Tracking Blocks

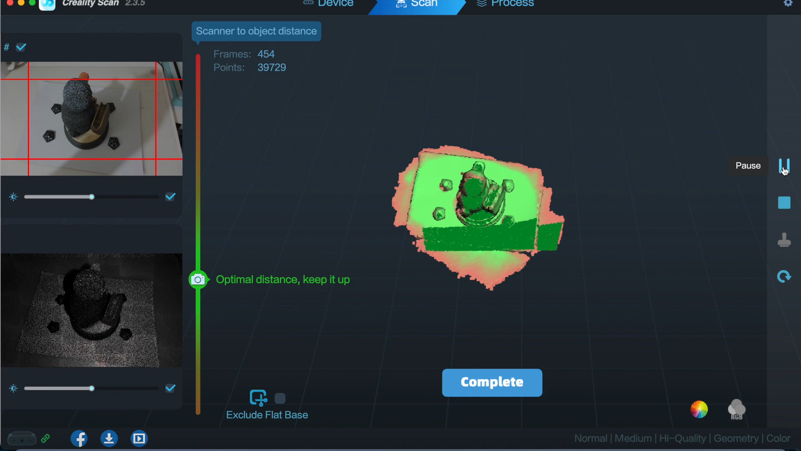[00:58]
Gonna be pretty much good scanning,
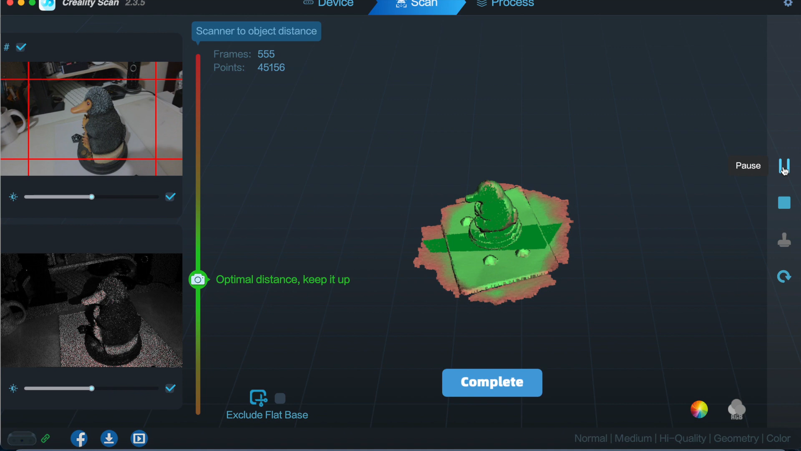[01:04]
but there's still a few orange spots, but we will stop this one
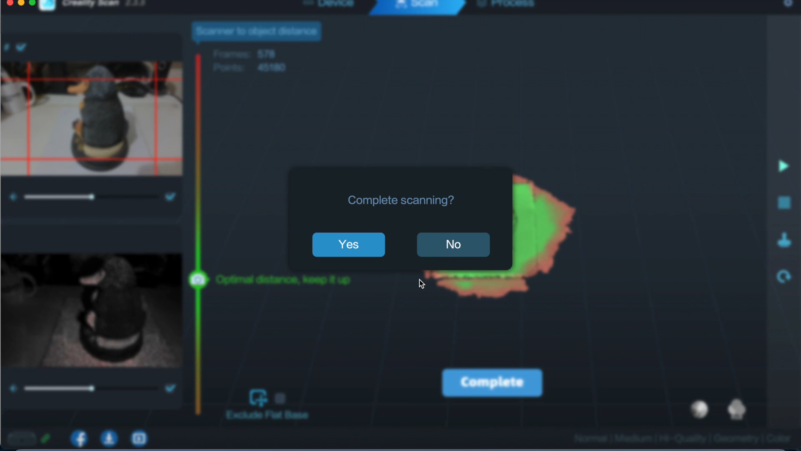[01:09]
and we've got most of the stuff we need.
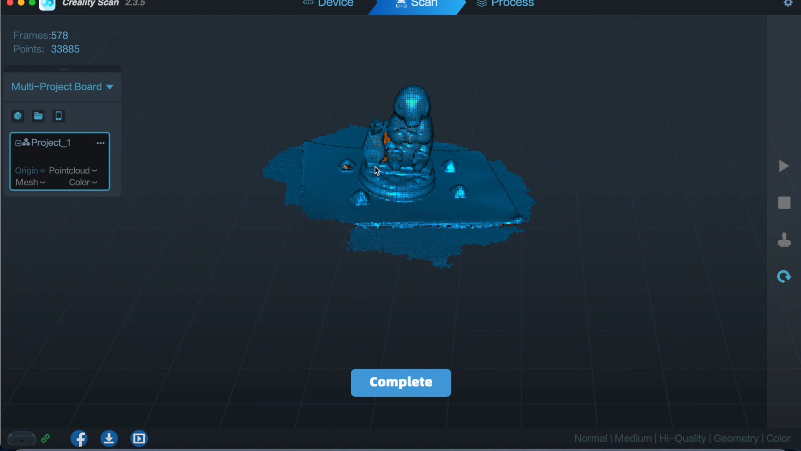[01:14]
As you can see, the four blocks, the bit of paper I've got them on so I can spin it around,
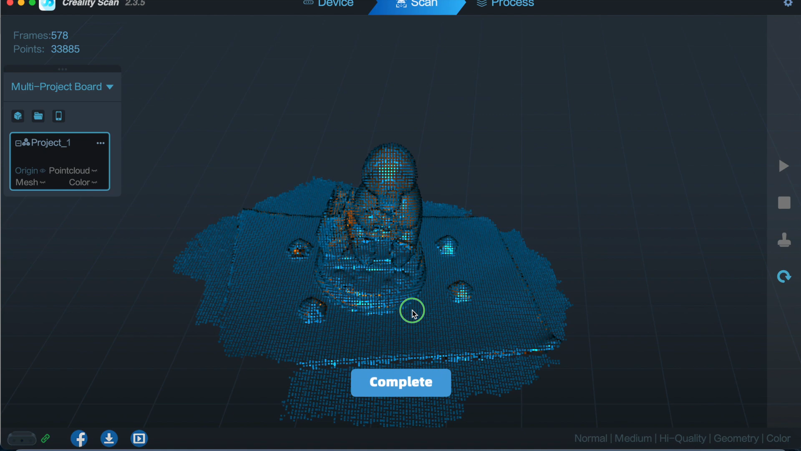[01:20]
and because we want to do a multi-project, we're going to come up to this section and click on new project.
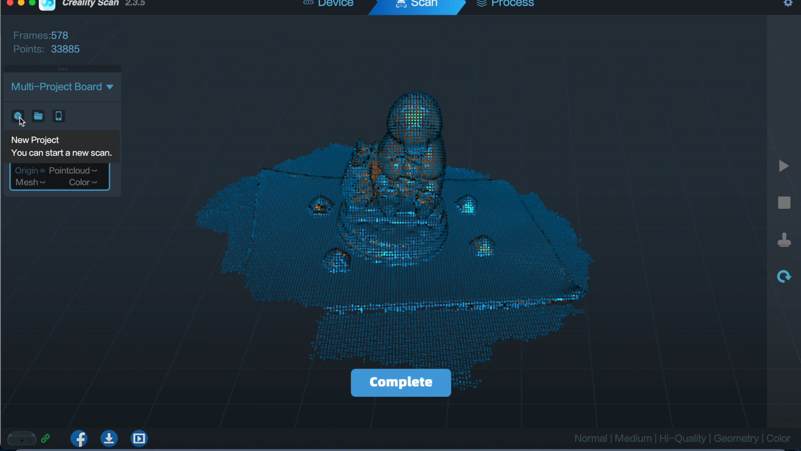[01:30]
Basically what this is going to do is it's going to scare you and think that you're starting a complete new scan, but it saves it under the same project. So new scan, it will ask the same questions, click on new scan, basically start again.
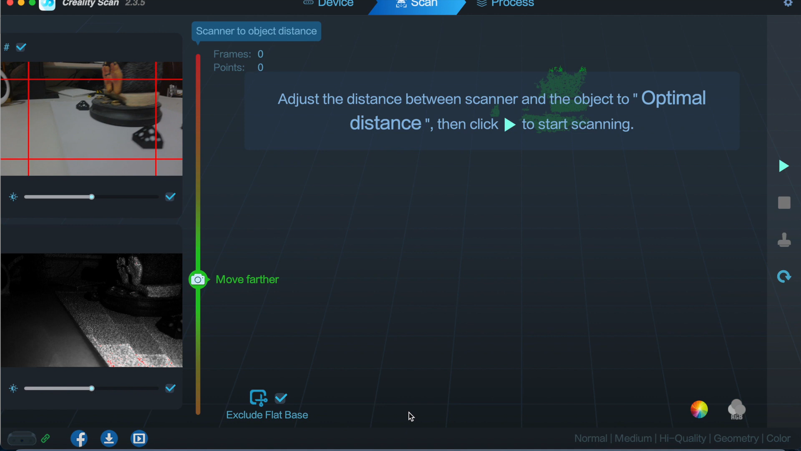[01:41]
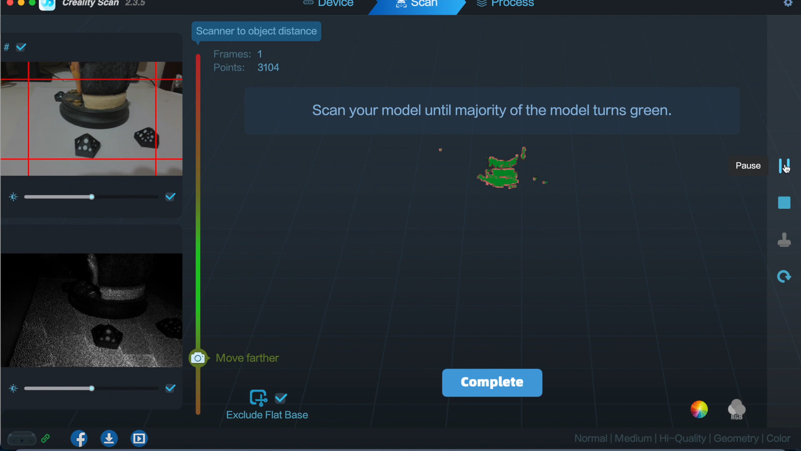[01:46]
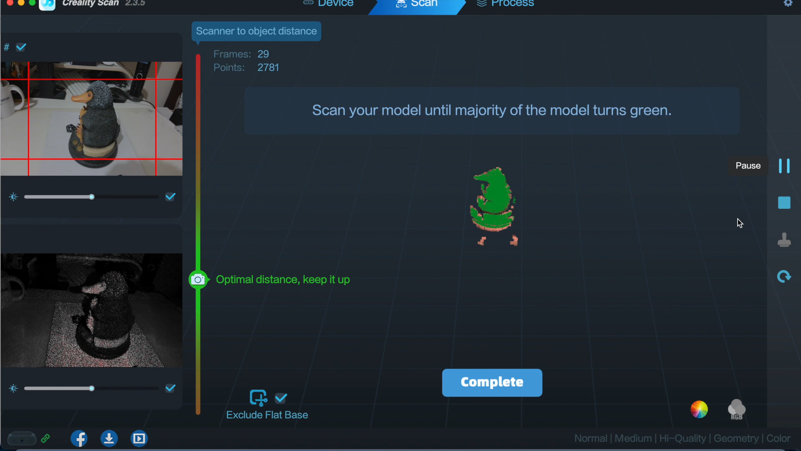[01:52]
And again, remove that exclude flat base.
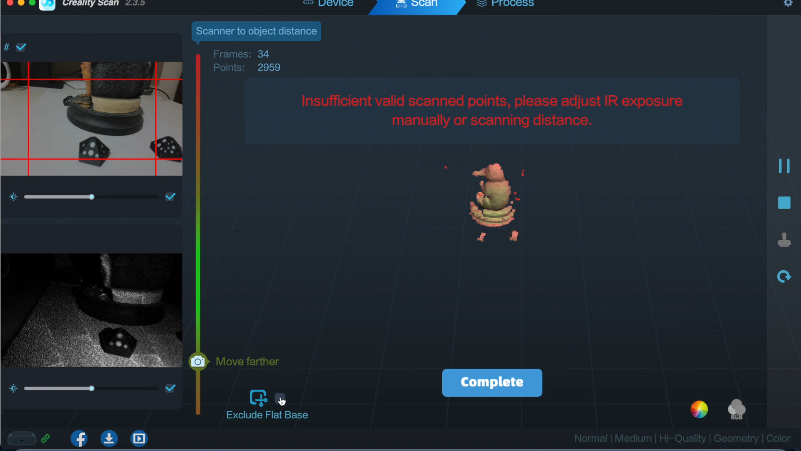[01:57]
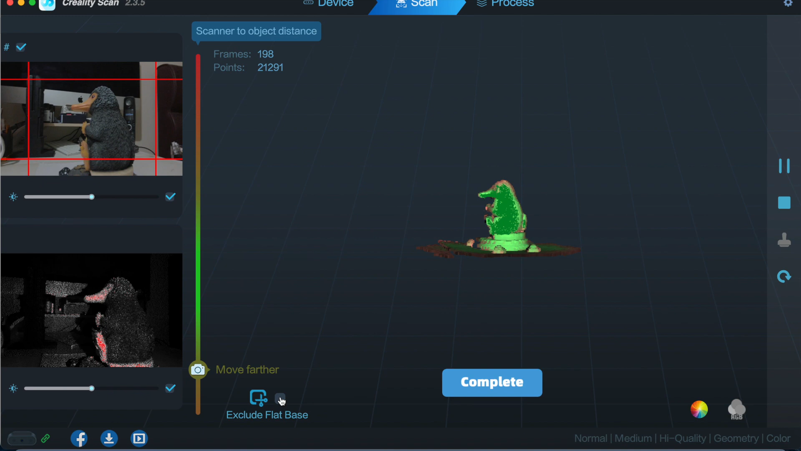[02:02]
That one complete, and then again you can see that if I flip it round,
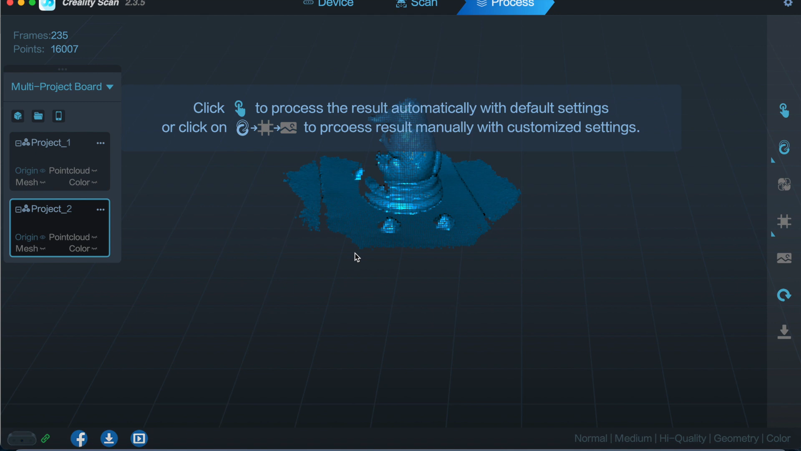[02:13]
you've only got one side, but we can still use these markers. So again, we want another scan,
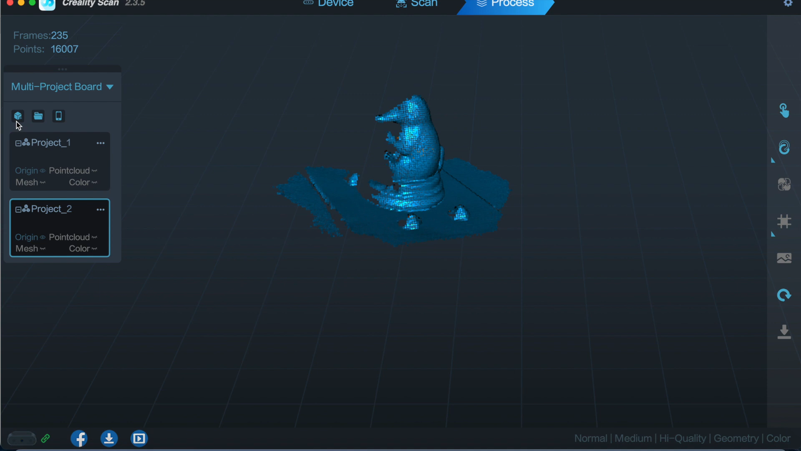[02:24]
so we'll go new project, keep it all the same as it is again, and then we're going to start the scan again. Remember to move the floor base and then start the scan.
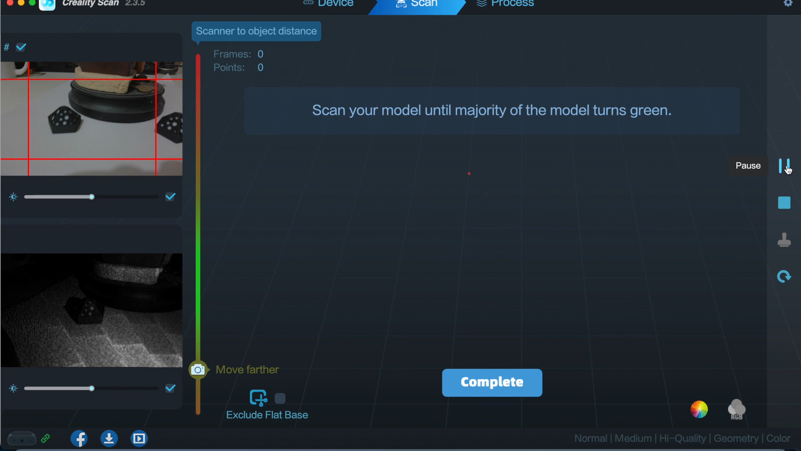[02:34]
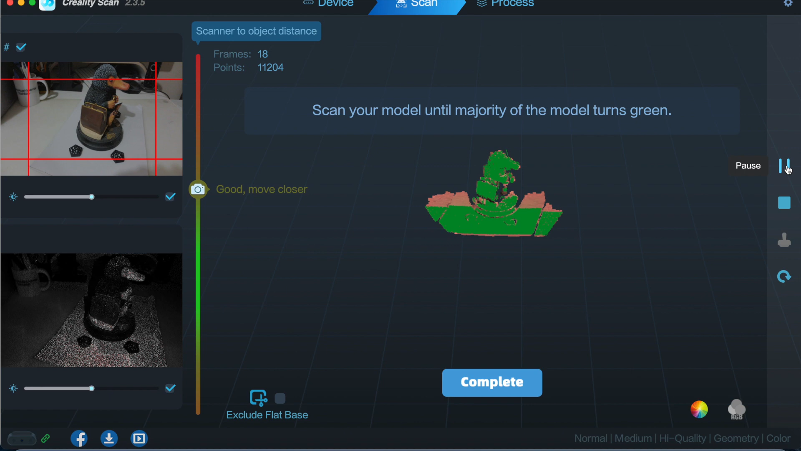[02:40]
I find it a lot easier as well if you can start off close to the object and then pull yourself away to the optimal distance. It actually fills the screen quicker.
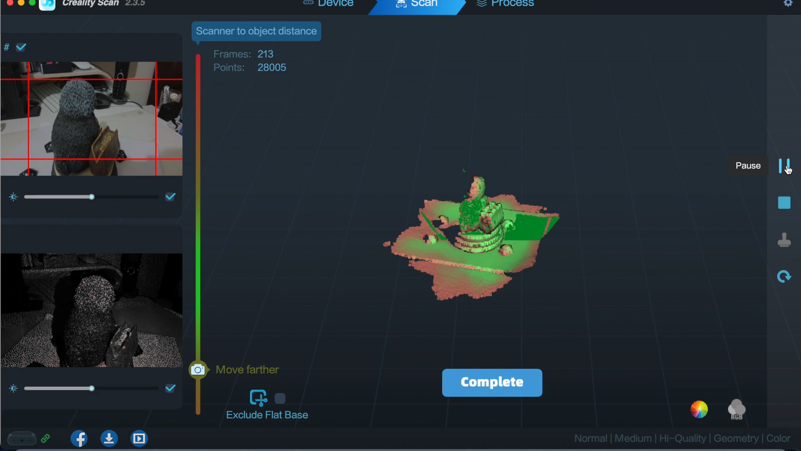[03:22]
I'm probably going to call that one as well.
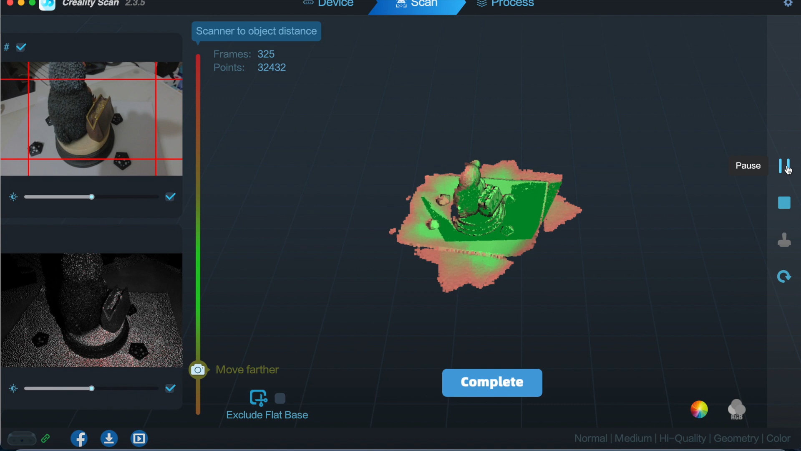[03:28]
Complete. Yes. Right.
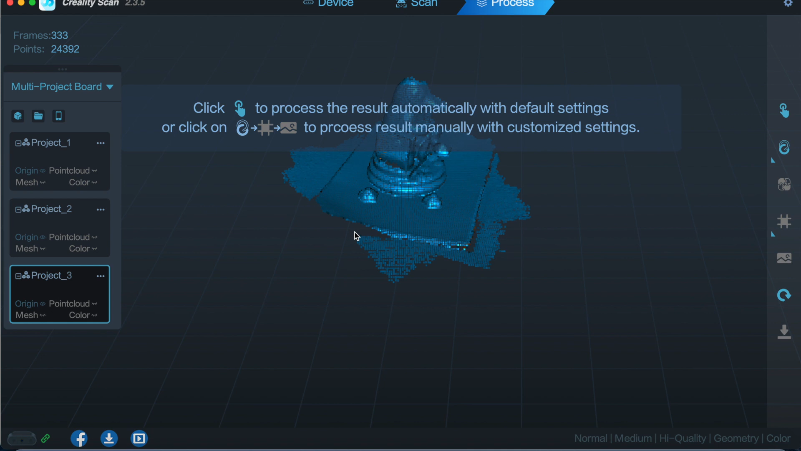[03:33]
Move that away. So what we need to do now, when we're in this section and we've got the amount of scans that we require, lost my mouse, there it is,
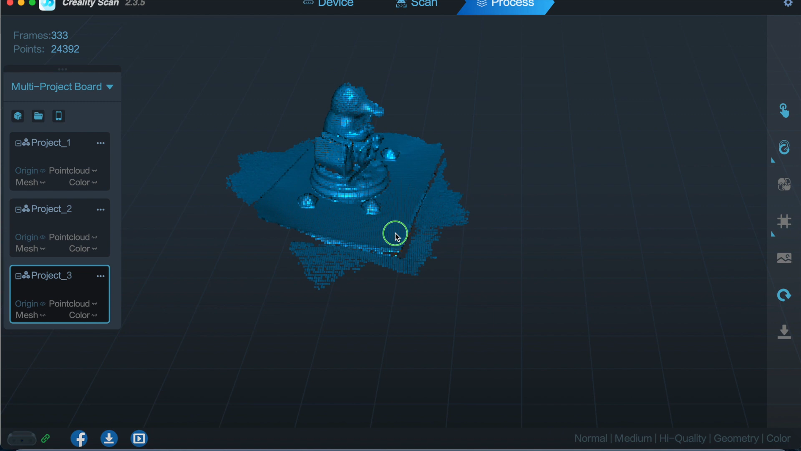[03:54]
we've got the scans we require, what we want to do is
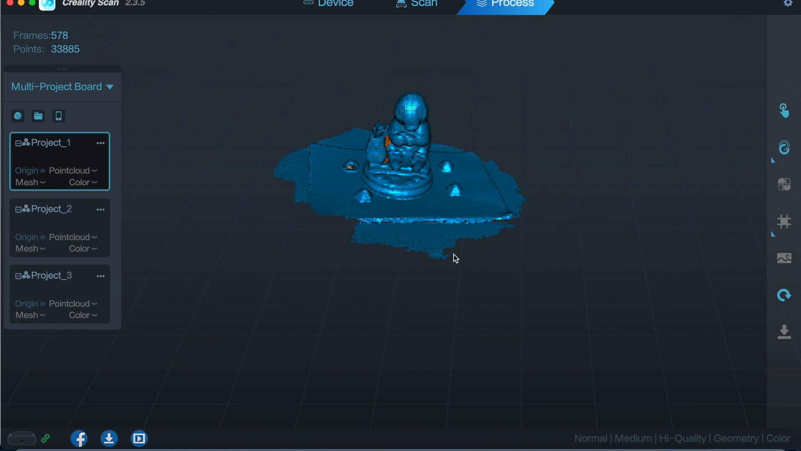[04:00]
have a look, make sure they are what we want, because for instance, say that one wasn't good enough, we wanted more than that one.
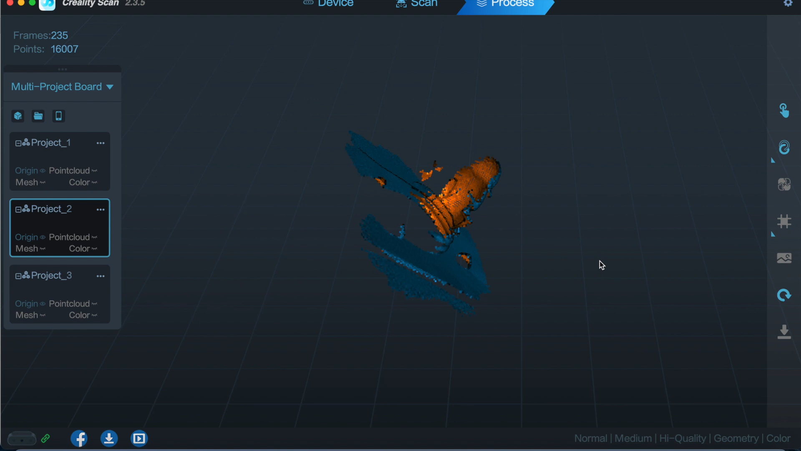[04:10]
What you could do is just on the three dots, you can delete that one and then go back and do it again.
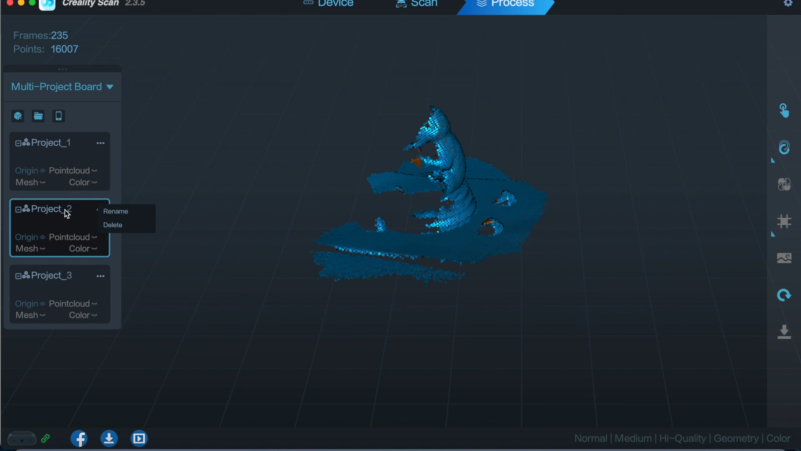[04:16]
So on these, what we need to do, and this is a bit of fast forward, is we need to optimize these.